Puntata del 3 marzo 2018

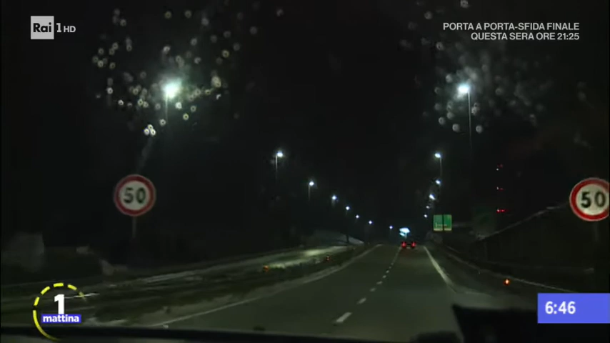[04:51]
come ricordava anche il CIS poco fa, è chiuso il tratto la Spezia Pontremoli della Cisa per tutti i mezzi e solo per i mezzi pesanti da Pontremoli in poi.
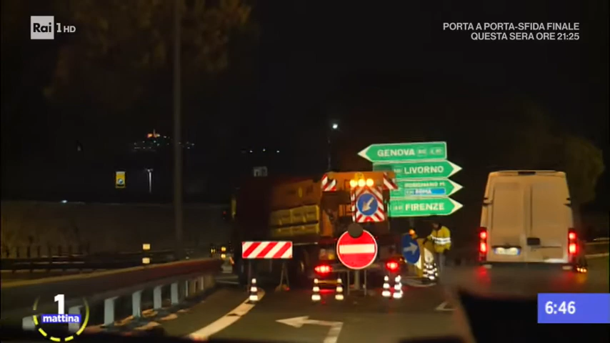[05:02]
E così è successo che diversi camionisti si siano avventurati nelle strade secondarie, secondarie e diverse in queste ore sono gli interventi dei vigili del fuoco. Resta infatti ancora bloccata l'Aurelia a passo del Bracco, proprio per un mezzo pesante che è finito di traverso sulla carreggiata. Fortunatamente l'autista è rimasto illeso, però il mezzo, ci dicono i vigili del fuoco, è ancora in bilico. La strada è una lastra di ghiaccio e quindi le operazioni di ripristino sono difficili, riprenderanno in mattinata quando avverrà il disgelo. Per questi disagi, fra l'altro,
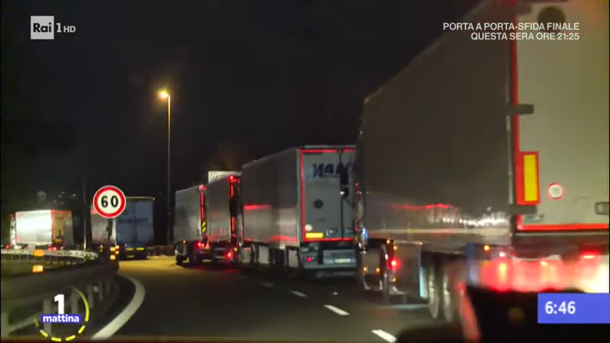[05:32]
ieri sera numerosi automobilisti sono rimasti bloccati per ore e a bordo delle auto c'erano anche dei bambini. Anche a Genova città in queste ore sono tanti gli interventi dei vigili del fuoco, ci sono alberi caduti,